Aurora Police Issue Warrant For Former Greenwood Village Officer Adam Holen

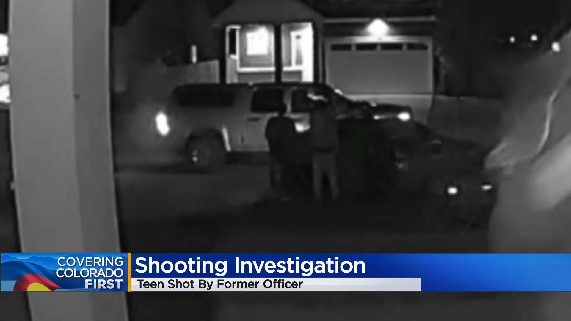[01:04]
Holen was shot as well, but Peyton lost his life that night and his dad says nothing will ever make up for that.